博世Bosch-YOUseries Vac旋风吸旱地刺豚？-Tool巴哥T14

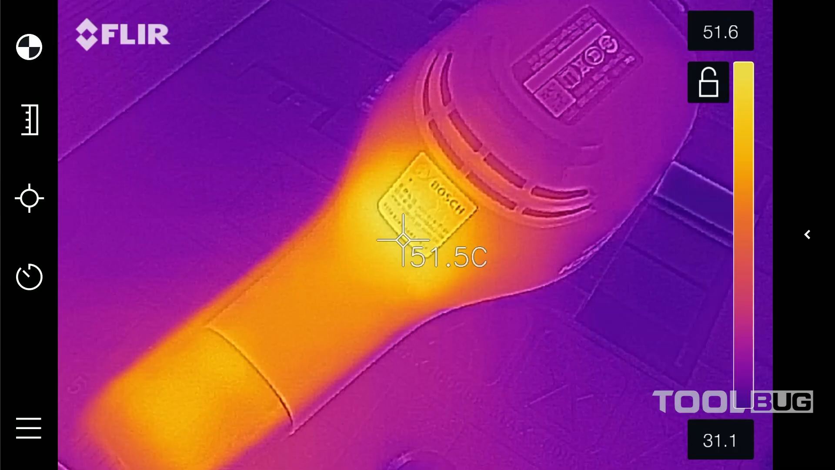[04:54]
On screen: spot 51.5°C
耗时16分钟机身最高温度51度电
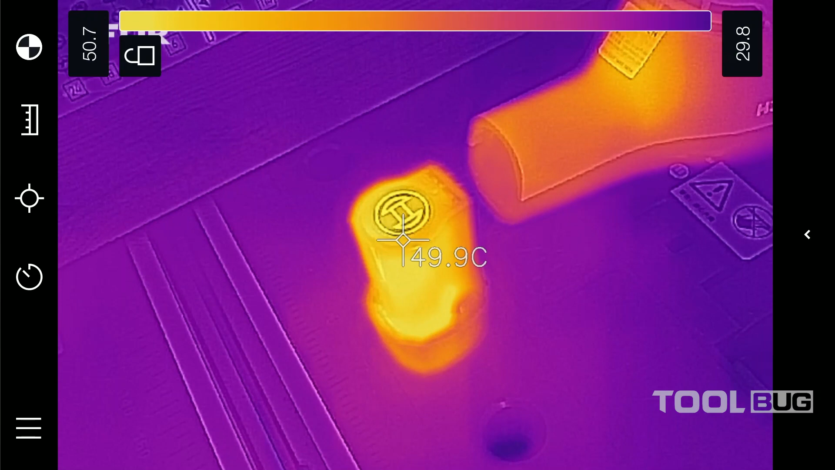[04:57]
On screen: spot 49.9°C
池51度温度集中在电机附近